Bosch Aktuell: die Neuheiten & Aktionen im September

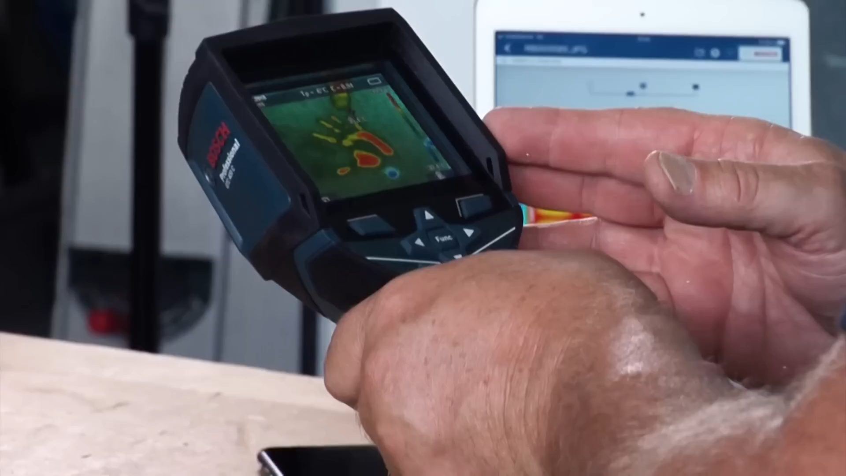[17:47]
Ich mache eine Aufnahme, friere das Bild ein und kann jetzt schon ein Ergebnis sehen.
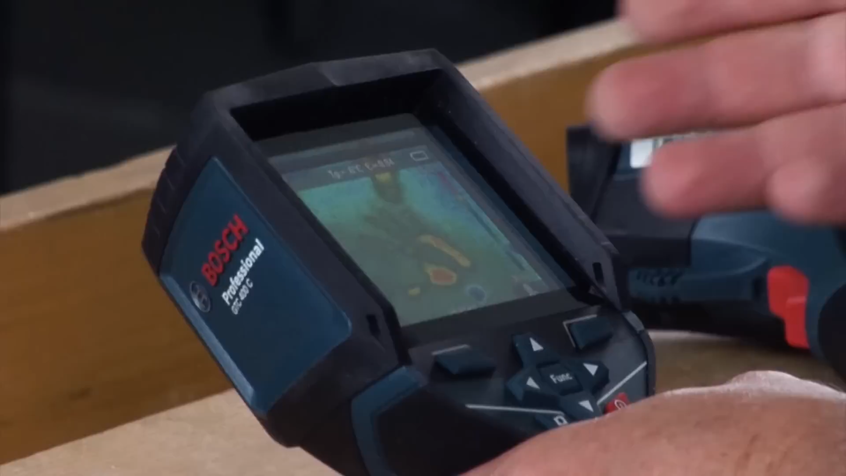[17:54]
Dieser Handabdruck hält sich jetzt hier minutenlang. Automatisch kann ich im Display erkennen, wo ist die höchste Temperatur, wo ist die niederste Temperatur und auch die Reflektionswärme ist erkennbar. Und ich habe das Bild jetzt eingefroren, aber genauso gut kann ich es jetzt natürlich speichern,